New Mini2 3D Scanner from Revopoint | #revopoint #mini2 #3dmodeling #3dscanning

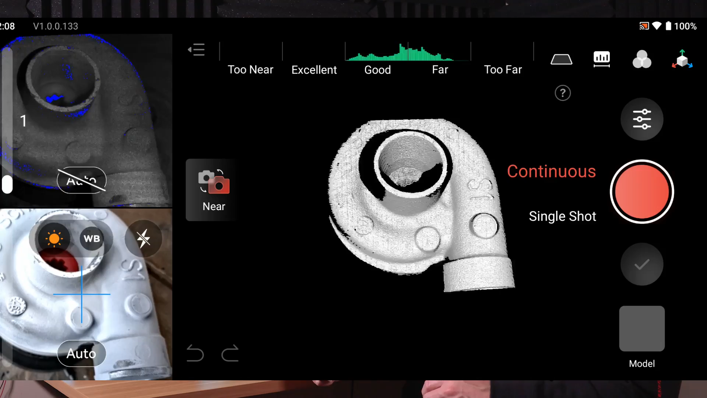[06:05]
You're going to have less dropped tracks as you move around your object.
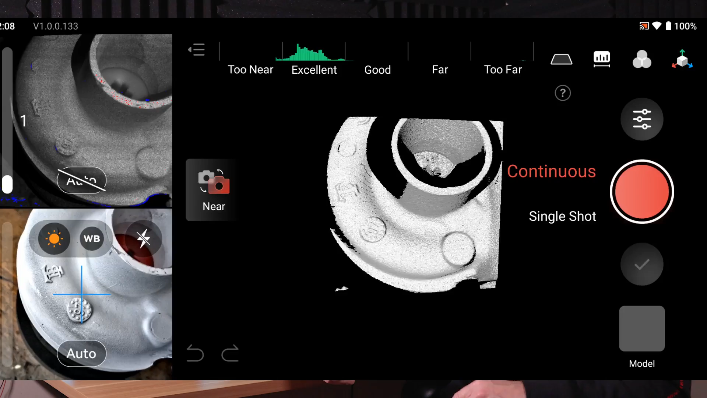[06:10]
But with the updated IMU, we also see the addition of a feature that allows us to automatically drop bad frames.
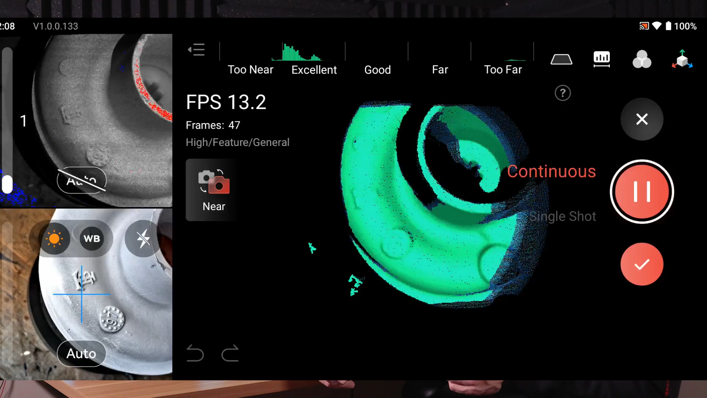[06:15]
So, if you're scanning an object and you move too fast or you trip or slip, a lot of times you'll get extra scan data that doesn't align with the rest of the scan.